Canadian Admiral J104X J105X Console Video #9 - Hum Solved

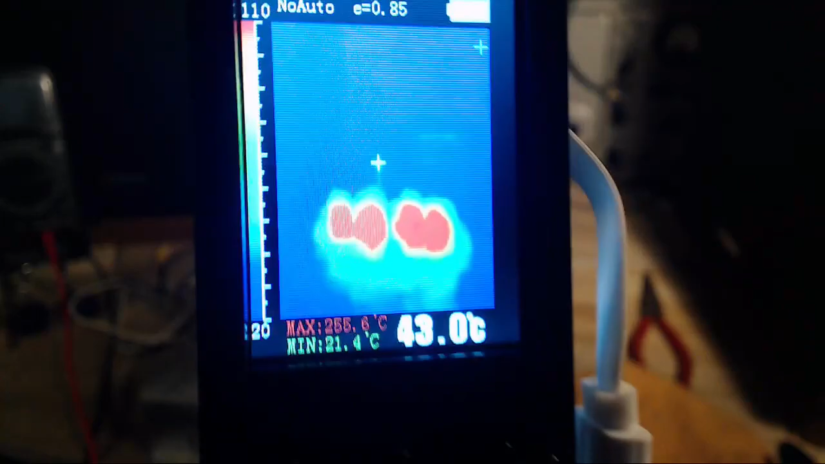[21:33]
On screen: max 255.6°C, min 21.4°C
So the cool tube is usually the one on the left here, this one, usually this one.
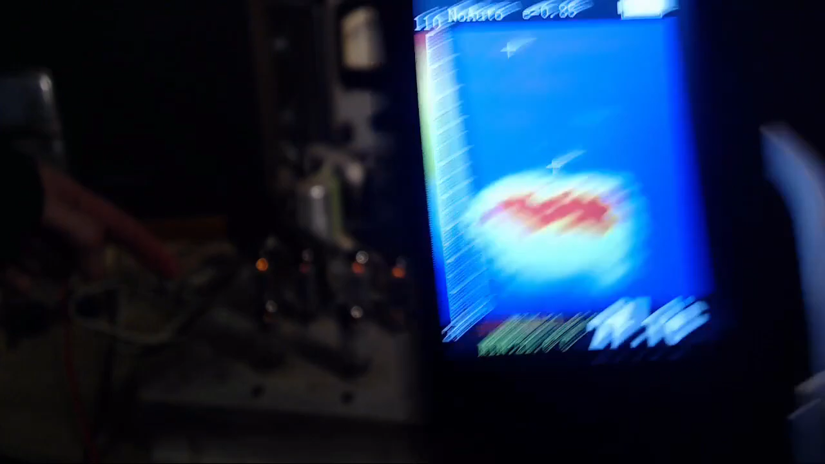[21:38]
It still seems a little cooler, doesn't it?
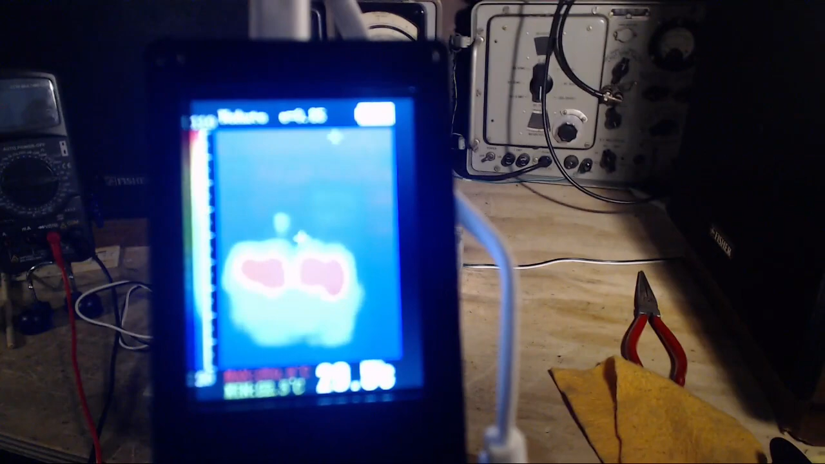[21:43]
But not like it was.
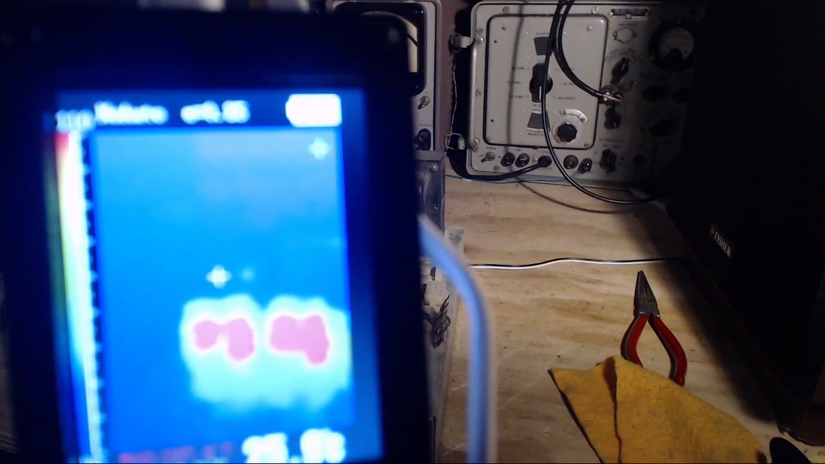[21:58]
Just watching to see if the temperature changes here.
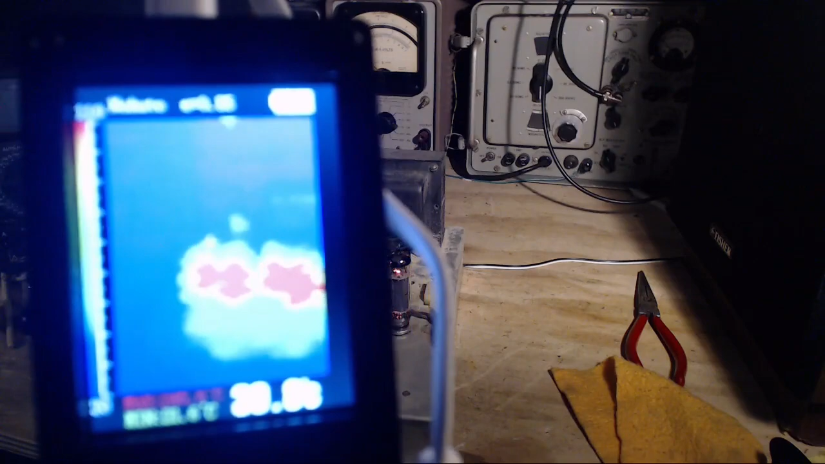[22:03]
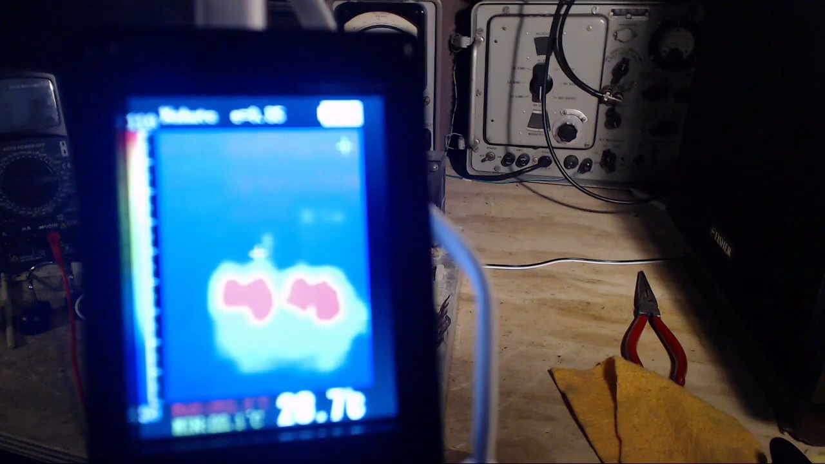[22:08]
So in this view, right now, I would say, it looks like in the pairs,
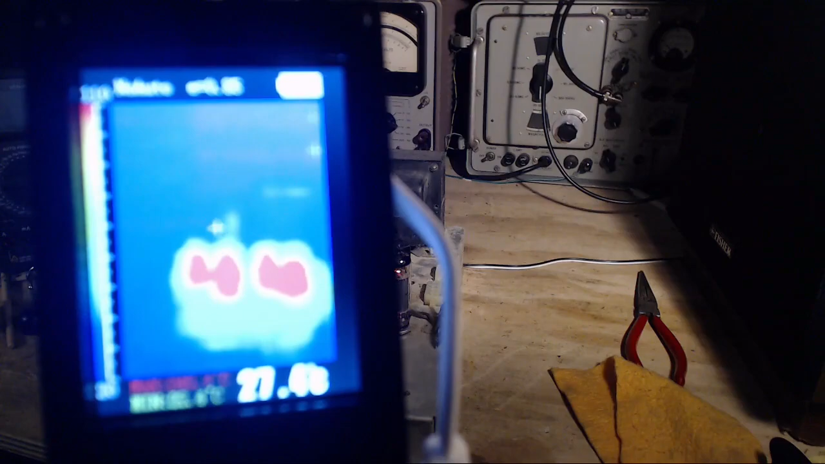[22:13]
the rightmost in the pair is hotter than the leftmost tube.
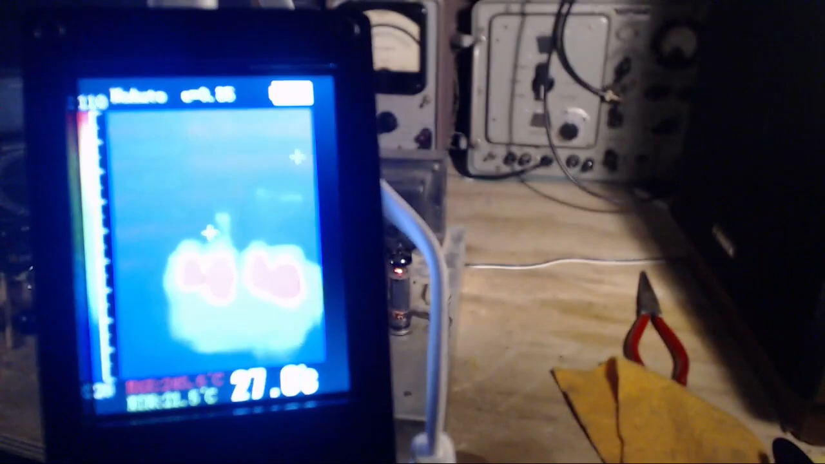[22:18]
What are you doing? Camera, don't fade out on me now.
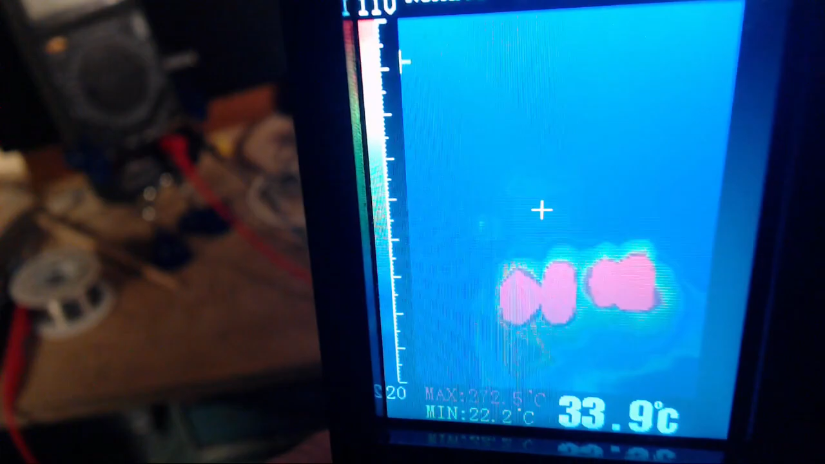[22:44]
On screen: spot 33.9°C, min 22.2°C
I get the same impression. Again, these two tubes are slightly hotter than these two, but we no longer have one tube
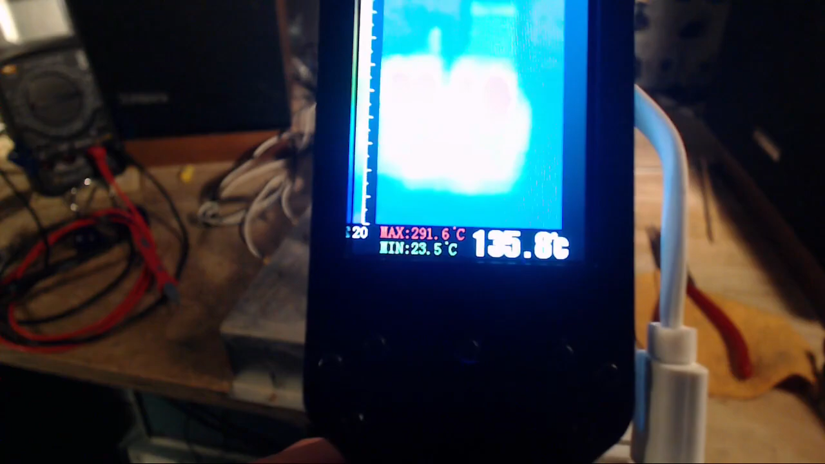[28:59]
On screen: max 291.6°C, min 23.5°C
I think I know what was happening. So I was seeing a hot spot right here. Right here.
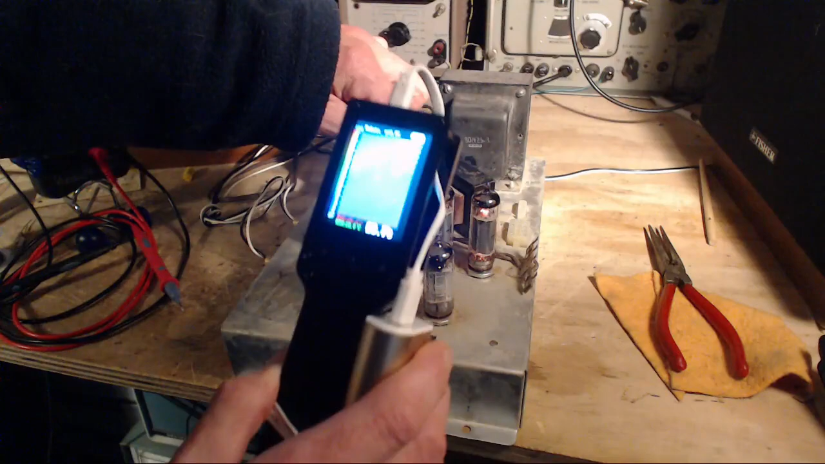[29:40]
This one now appears to be just slightly cooler. But I don't know how much that would really be.